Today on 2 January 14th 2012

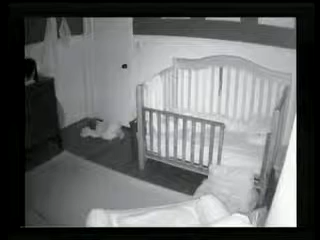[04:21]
You see him off to the left? That's him in front of the door. He got out of his bed and he crawled on the floor with his little linus, his little blanket. And I just had to share that with you. You know, he does stay in the bed most of the time. But, you know, in the morning he'll get up and he'll try to get out and can't get the door open.